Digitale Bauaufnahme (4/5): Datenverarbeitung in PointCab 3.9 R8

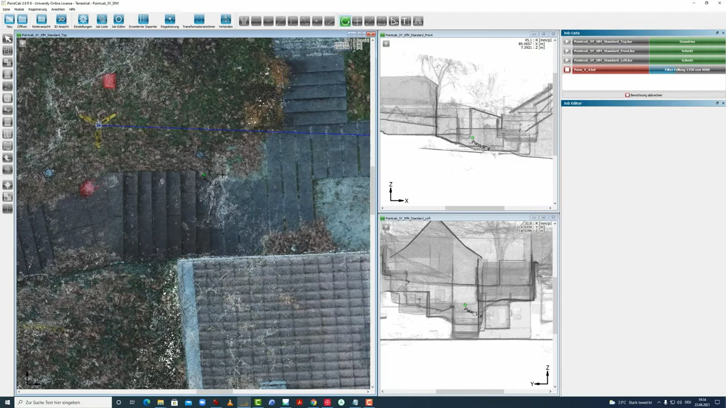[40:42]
Das dauert jetzt auch eine Weile, bis dieses Bild gerendert wird. Pointcap setzt nämlich hier eine Kamera und rendert jetzt eine Rundum-Ansicht. Und wenn wir jetzt hier Doppelklick drücken, dann sehen wir, dass wir, ich mache es ganz groß,
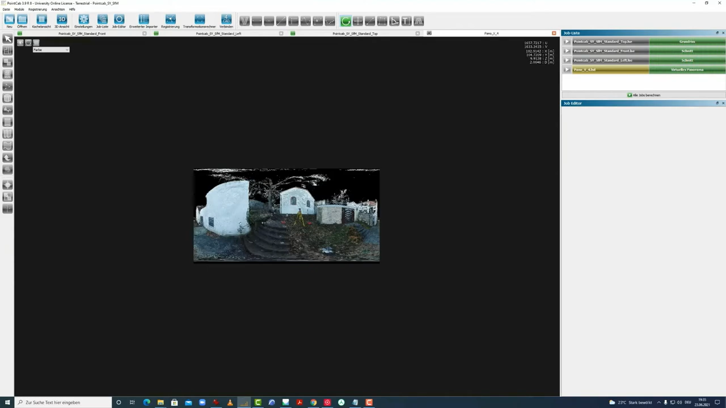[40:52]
dass wir in einem Panorama jetzt sind, also Panorama-Ansicht der Punktwolke.
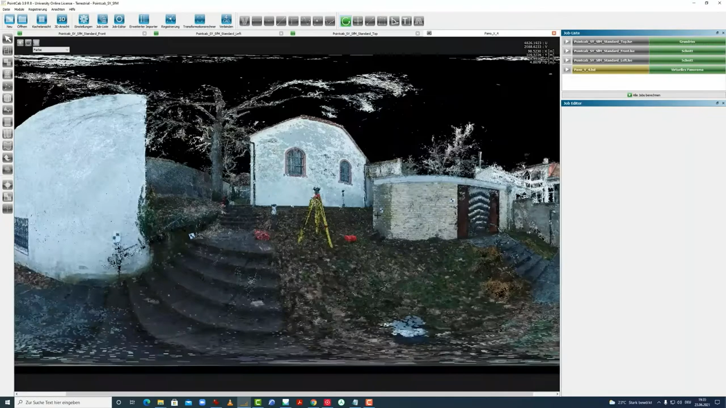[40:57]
Und wir sehen auch hier, dass ich jetzt hier die Zielmarken erkenne.
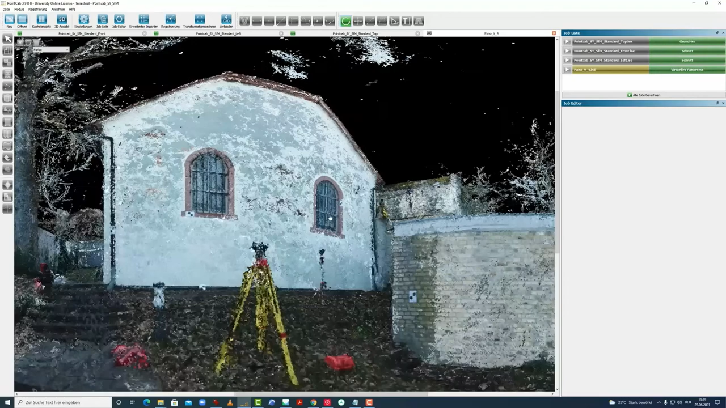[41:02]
Und jetzt könnte man analog wieder das Spiel machen mit den Punkten,
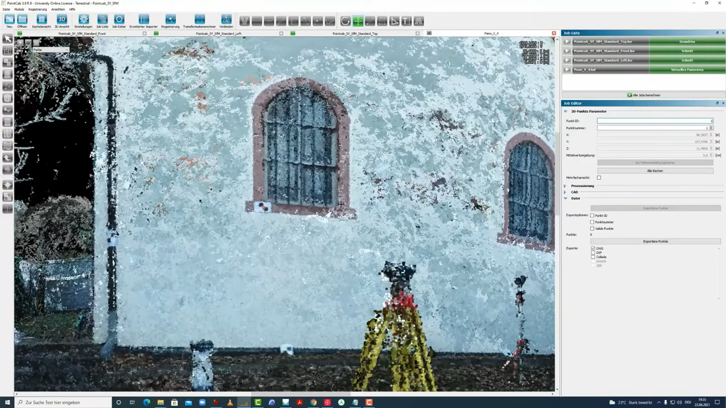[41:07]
die man hier identifiziert in den virtuellen Panoramen.
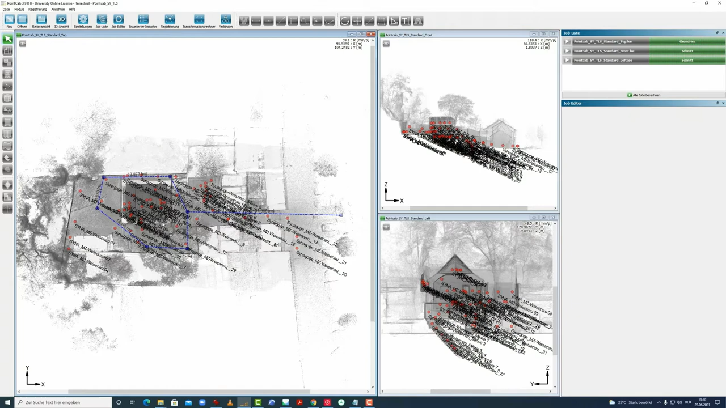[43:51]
dass wir hier alles drin haben und das nochmal gegenzuprüfen, werden wir zwei Schnitte anlegen. Zum einen bleiben wir erstmal hier in dem Projekt und legen hier einen Schnitt aus dem Werkzeugkasten hier.
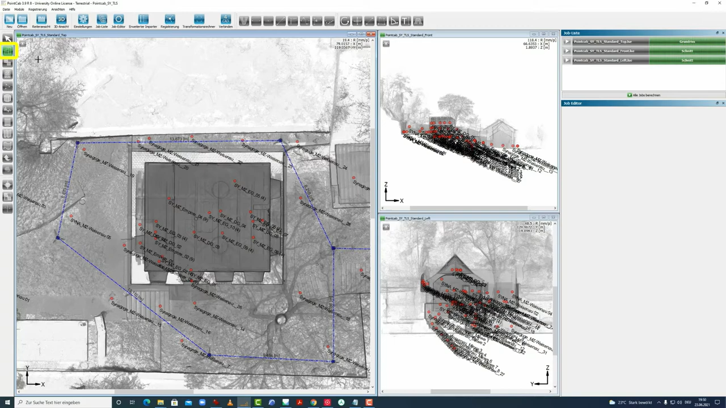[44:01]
Grundrisse und Schnitte kann man das Werkzeug auswählen und wir zoomen uns mal rein und mit der gedrückten
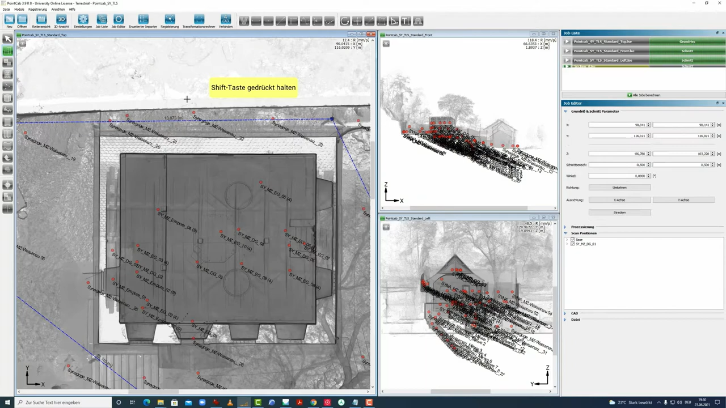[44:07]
Shift-Taste können wir jetzt einen Schnitt hier mal einlegen und ablegen. Man kann hier die Tiefe des Schnittes definieren.
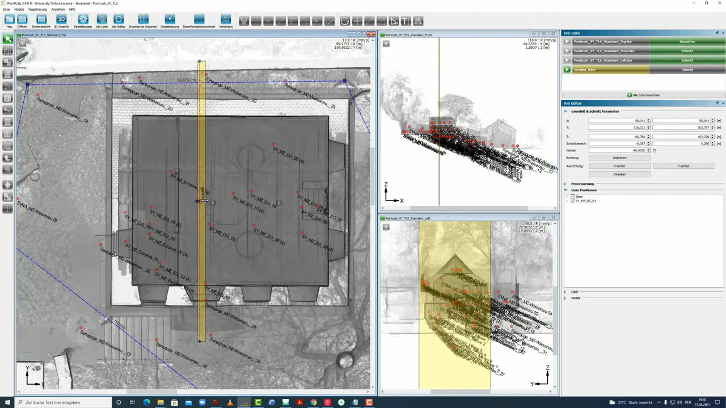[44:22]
Je dünner, desto genauer ist dann der Schnitt. Und wir sehen auch hier den Schnittbereich.
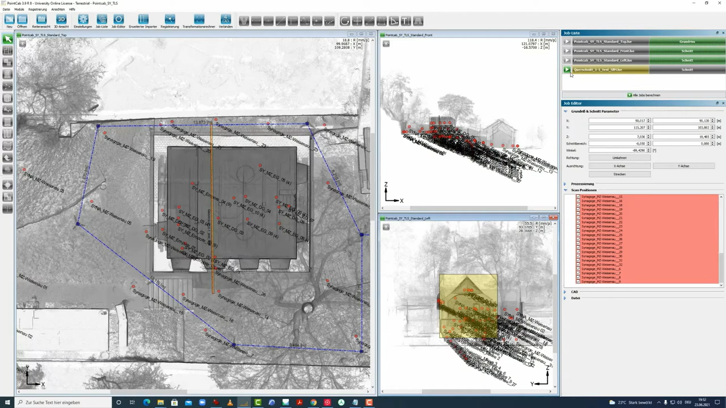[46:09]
Dann können wir die Scans schon mal ausschalten. Die anderen habe ich jetzt nicht im Kopf, deswegen belasse ich sie und lasse das Ganze jetzt laufen. Der Schnitt liegt jetzt vor. Ich kann hier mit einem Doppelklick an diesen aufrufen, kann das Ganze groß machen, kann mit dem Auge hier auch sagen, dass ich die Scanner-Position ausschalten will,
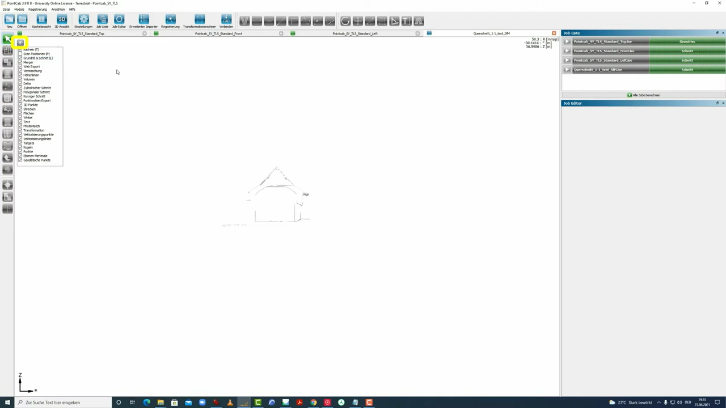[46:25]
um hier nochmal bessere Sicht zu bekommen.
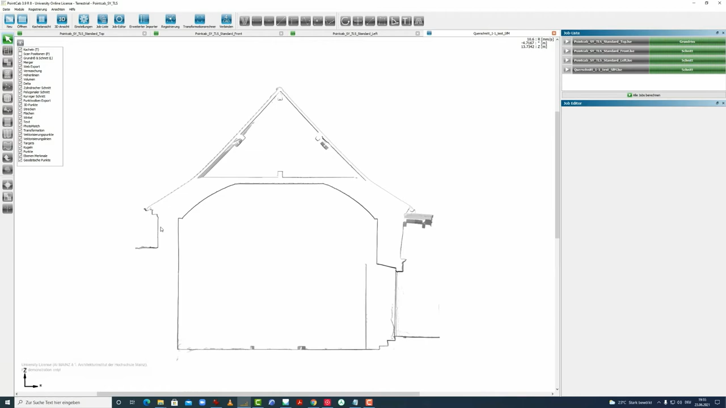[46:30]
Und sehe jetzt auch schon, dass ich hier komplett die Dachhaut habe, das heißt, wir haben nirgendwo eine Verschattung. Und wir sehen, dass die Punktwolke aus dem Structure-for-Motion-Verfahren
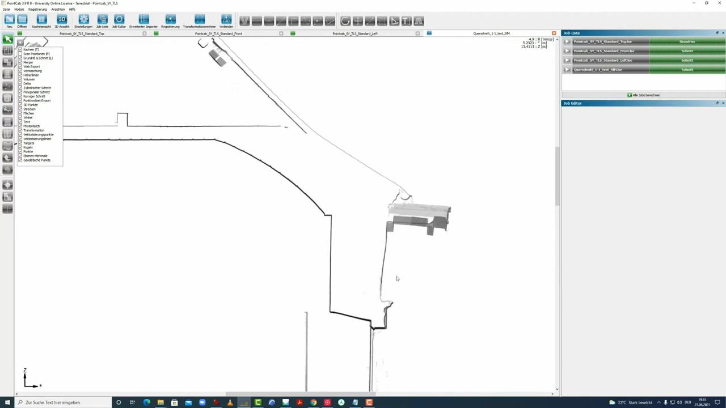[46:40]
sehr schön jetzt mit der anderen sich überdeckt.